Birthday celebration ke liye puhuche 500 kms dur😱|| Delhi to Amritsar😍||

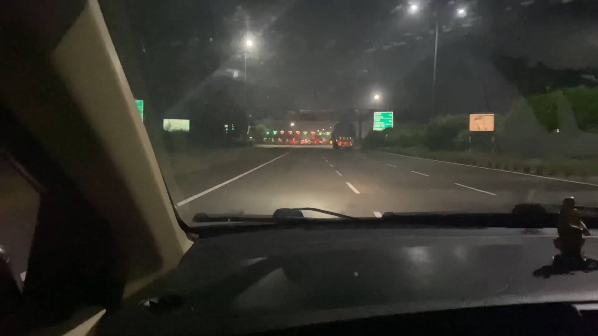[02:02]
पहली जगह रुक चुके हैं, पहले तो यार देख लो ये वर्ल्ड फेमस रोड, सबको पता है भाई क्या रोड है, ये हमारे मूर्थल।
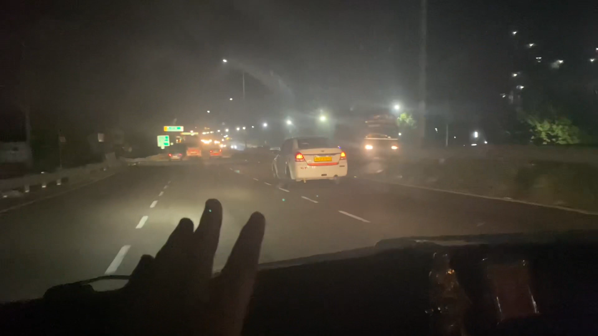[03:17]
यार ये देखो पहली चीज, बीच हाईवे पे क्या मिला मेरे को, मेरे आगे चल रही है मस्टैंग, ये देखो इसने भाई ने स्विफ्ट में,